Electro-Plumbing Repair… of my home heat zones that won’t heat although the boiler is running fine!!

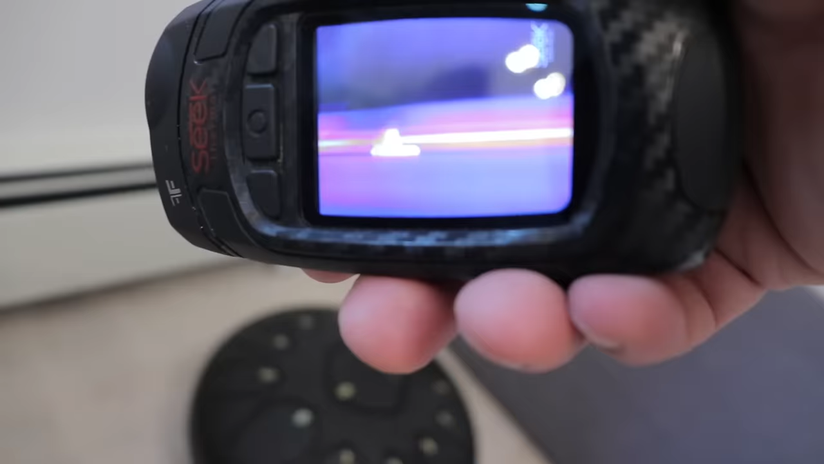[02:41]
Oh, this guy is getting warm I guess we can check and see if the thermostats actually send signal to the valves I just don't know what is what here.